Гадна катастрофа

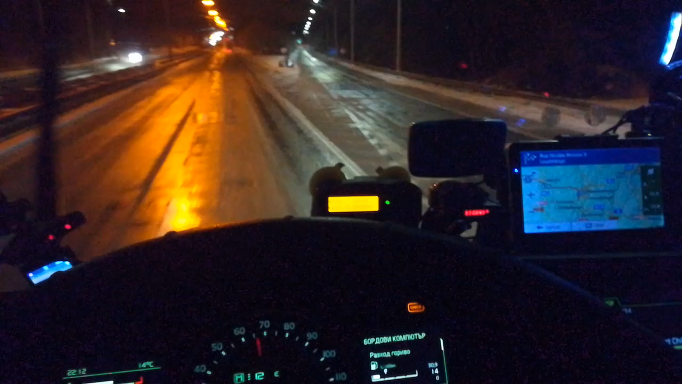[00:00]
момента е жестока поледица долу. Направо е неуправляем камиона. Те са станали на буци лед такива големи. В насрещното имаше такива, където чистят и мятат сол. Обаче явно не са минали от тук. А това е Белгия. И ми е много интересно какво е станало. А, един камион качен на пътната помощ.
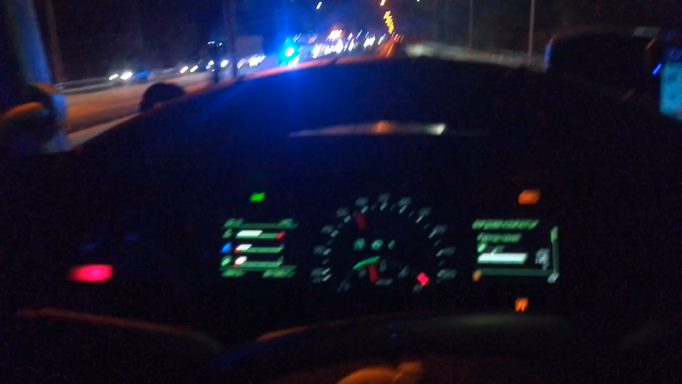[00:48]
Е, много тъпо. Ай, тук още качени камиони, ремарке и тако. Бог да пази, Бог да пази. Много е приятно. Това е Белгия, от Намур надолу за Люксембург. Преди Арлон сме, в смисъл до Арлон има 43 км.